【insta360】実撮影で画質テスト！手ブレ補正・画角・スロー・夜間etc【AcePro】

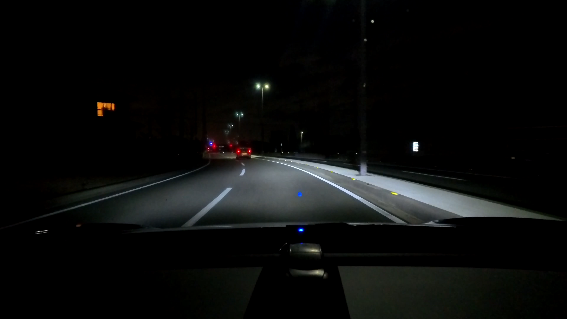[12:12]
まあ車載にはなってしまうんですけど、今ね 4K60fps の手ブレ補正は標準で撮っています。夜間の低照度撮影で、ね、どんな感じで映りますでしょうか。まあ自動車のヘッドライトはあるので、まあ多少の明るさはありますけども、割とね暗めの道じゃないかなと思います。今追い抜いていったトラックなんかも結構はっきり映ってますね。
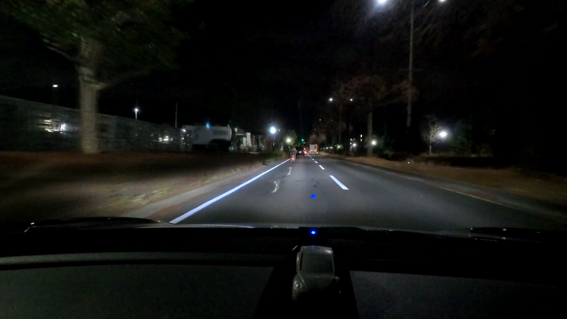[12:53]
あと結構車上下に揺れてますけど、手ブレ補正と水平ロックの効果で画像は割と安定してるんじゃないかなと思いますけど、どうでしょう。